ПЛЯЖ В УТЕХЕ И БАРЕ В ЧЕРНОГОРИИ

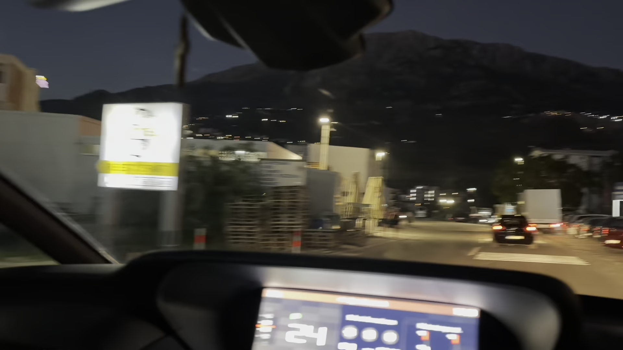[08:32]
Мы сейчас проезжаем добрые воды. Ну, то есть, если зимой здесь вообще почти ничего нету. Да, конец сезона, но все равно как-то. И магазины, и-то все. В утехе вообще не въел где-то магазин.
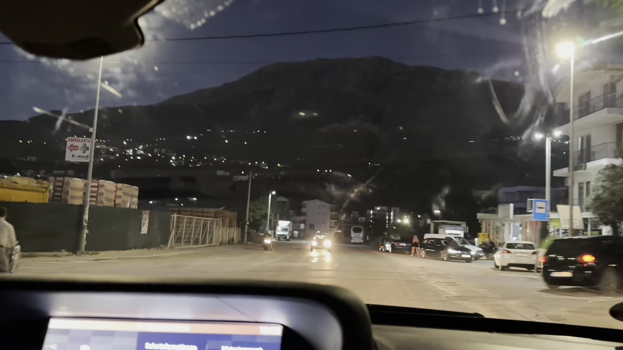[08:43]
Видите, в добрых водах сколько отелей. Вот просто вы едете, уже пять прошло. То есть друг на друге.